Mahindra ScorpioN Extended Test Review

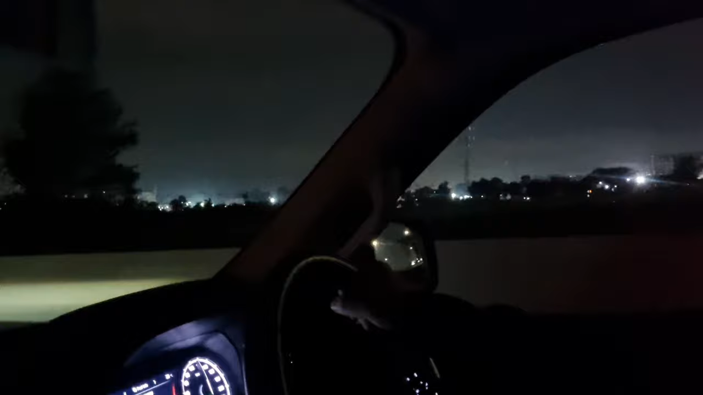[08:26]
maybe maybe I may have even used four-wheel drive as a safety factor not as an off-road factor of course load shedding means the lights are out on the highway right now the headlights are more than adequate I can't put high beams on because there is traffic around me but I'm quite comfortable with what I can see and the power and visibility created by these headlights on a dark road so that's also an important factor to take into account and it's something that you don't